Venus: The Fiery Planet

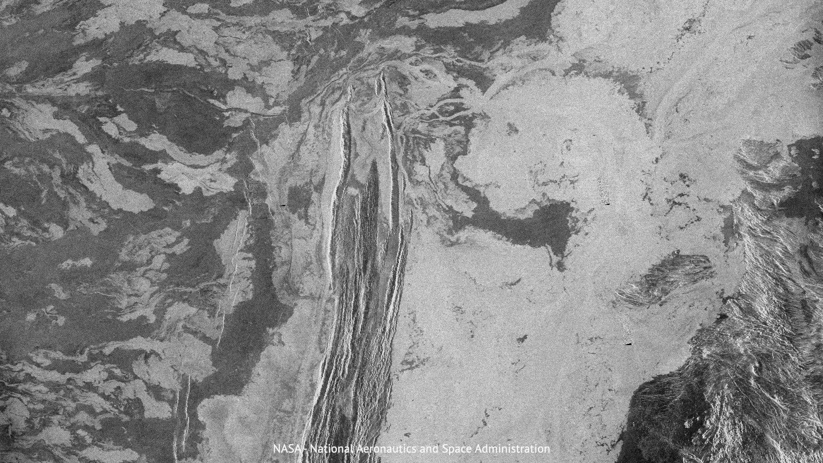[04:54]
This is not a river, you see. It's an ancient lava flow.
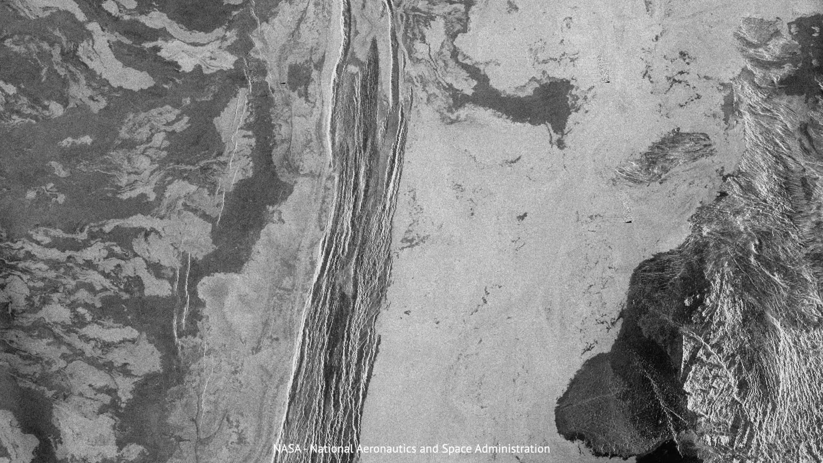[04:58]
Perhaps water once flowed on Venus, but there is none to be found today.
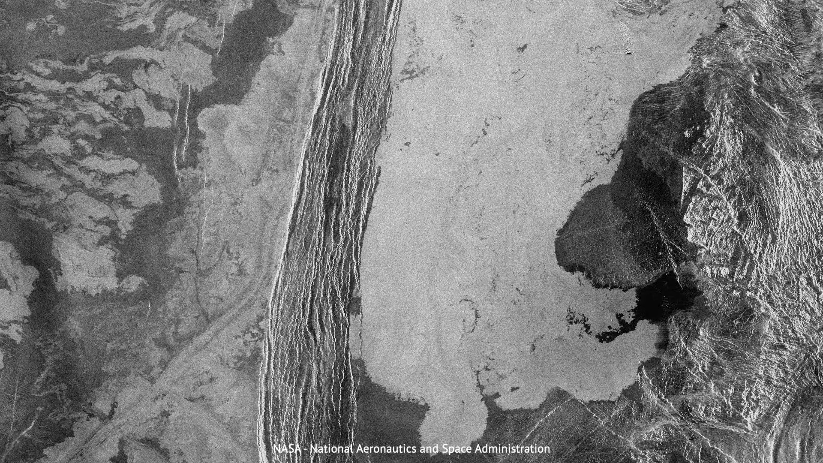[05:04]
This is the peak of Maxwell Montes, the tallest Venusian mountain at 11 kilometres high.
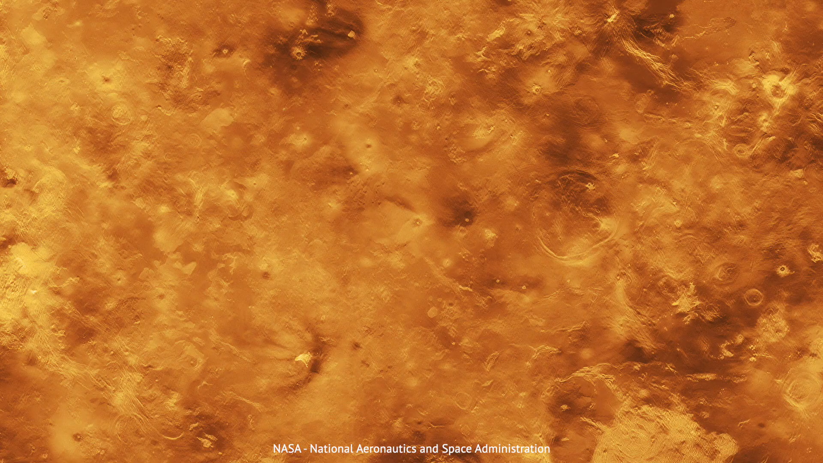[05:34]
This radar map was constructed by the Magellan Orbiter in the early 1990s.
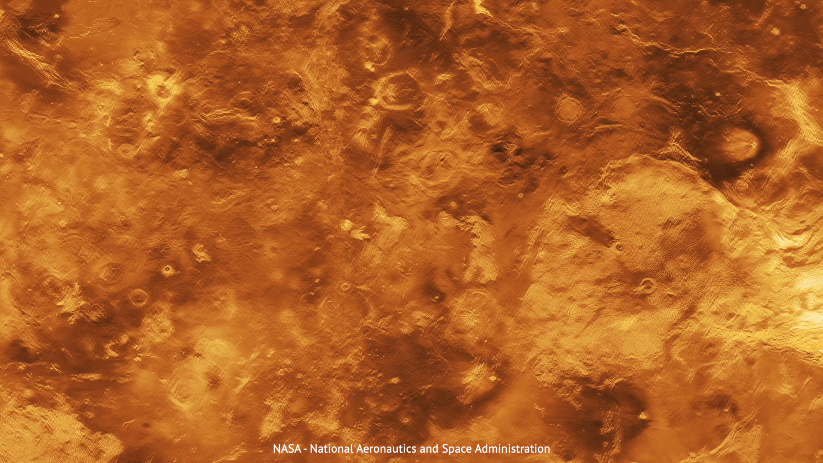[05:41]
It used radio waves to penetrate the thick clouds and see down to the surface of Venus, revealing a stunning variety of geographic features.
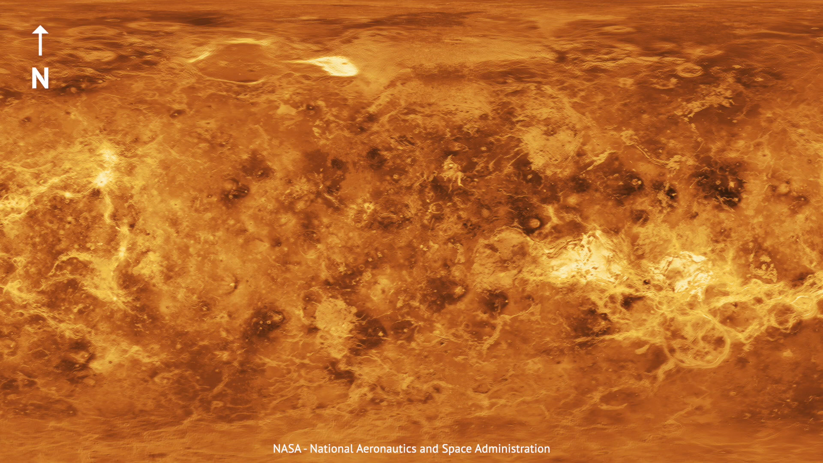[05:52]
Like the planet itself, these features are typically named after women from history and mythology. Two massive highlands are called Aphrodite Terra and Ishtar Terra, after the Greek and Babylonian goddesses of love.
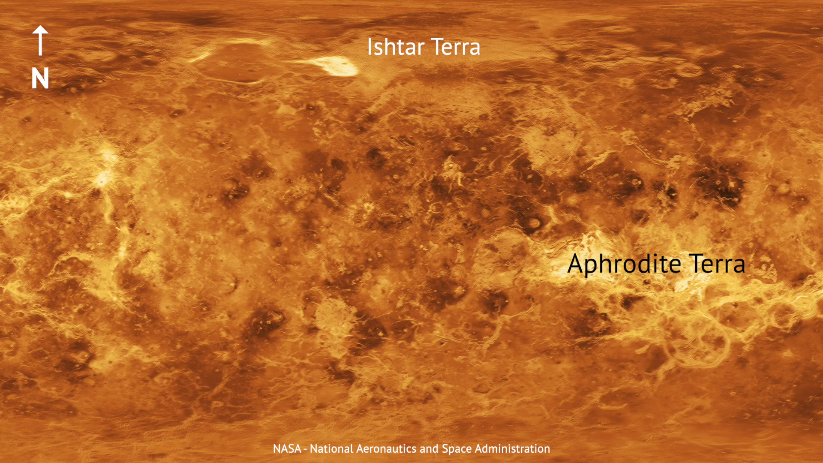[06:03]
Russian probes have landed in several sites around the equator, including some close to Aphrodite Terra.
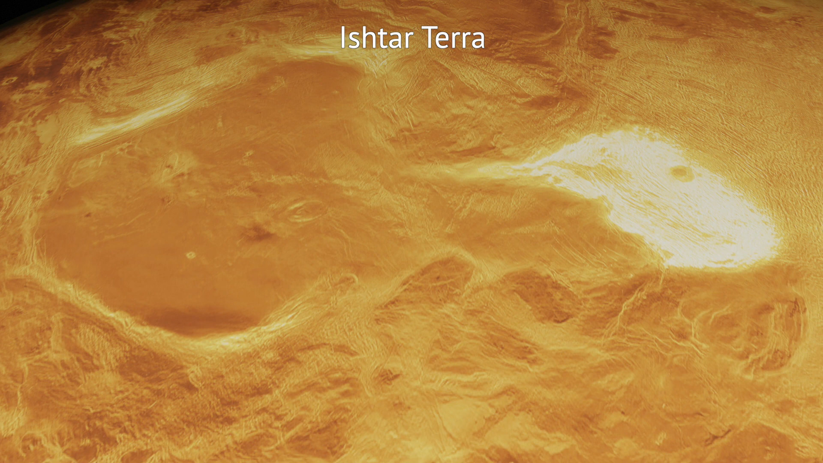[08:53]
However, the theory raises an important question about the surface of Venus. There is a lot to see here, including mighty mountains, cracks and crevices.
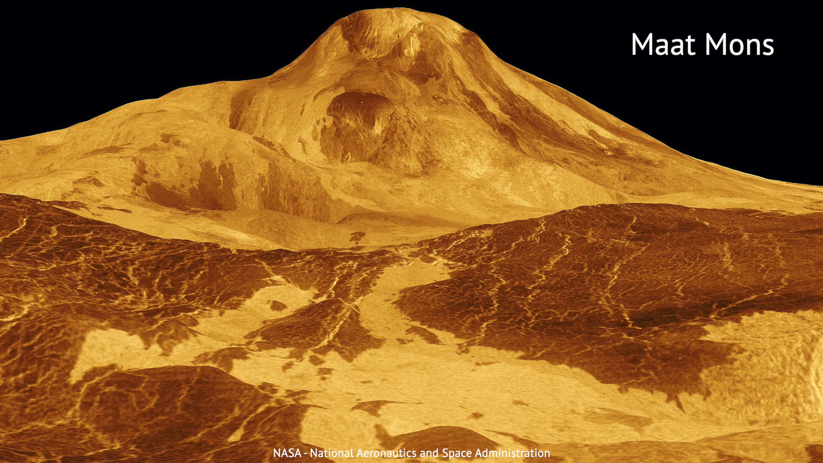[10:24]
there is plenty of evidence for ancient volcanoes and lava flows.
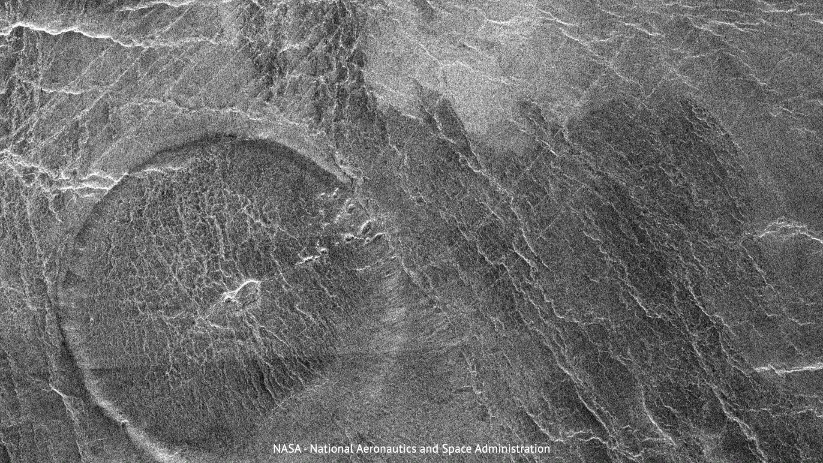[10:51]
However, they do not follow a neat, Earth-like pattern.
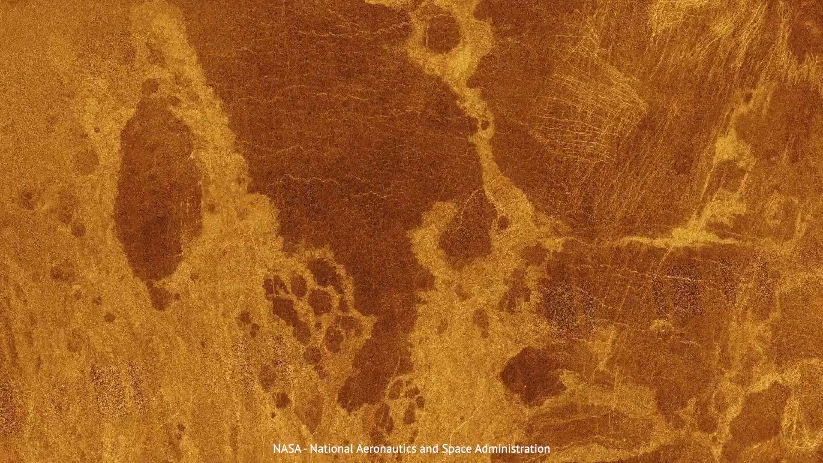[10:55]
No tectonic plate boundaries have been identified here.
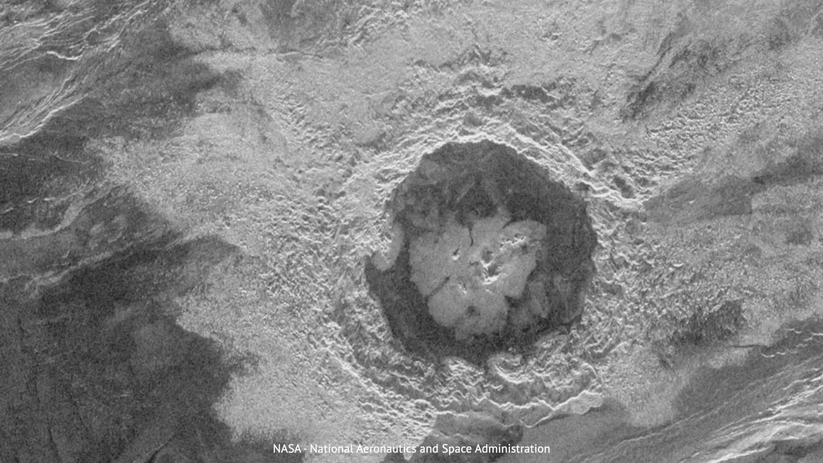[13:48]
Based on the number of impact craters that are visible on Venus,
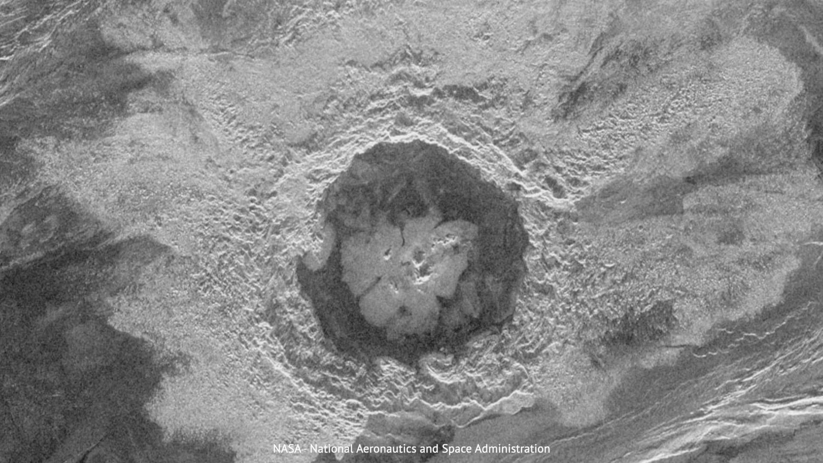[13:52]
its surface is thought to be just a few hundred million years old. That is a long time, to be sure, but it's just a fraction of the four and a half billion year history of our solar system.